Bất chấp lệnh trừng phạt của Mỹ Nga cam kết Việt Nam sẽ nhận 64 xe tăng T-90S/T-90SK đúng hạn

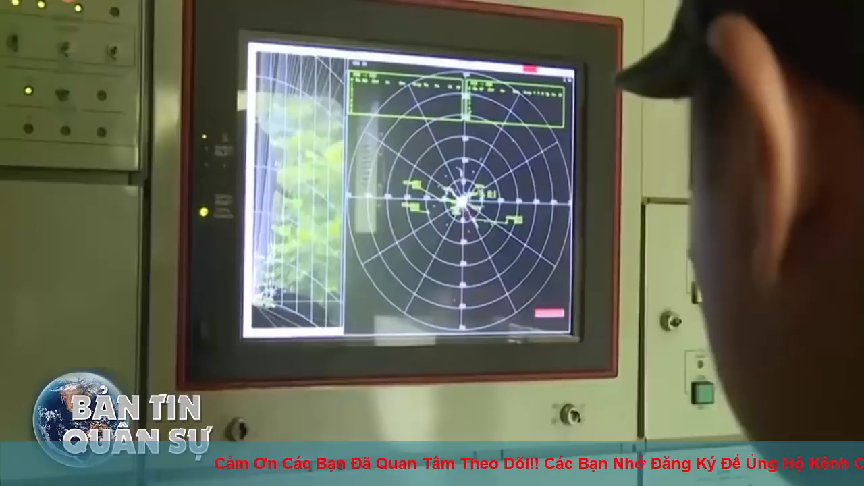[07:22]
Âu điểm của đài 36D6 là có khả năng kháng nhiễu chủ động và nhiễu bị động rất cao.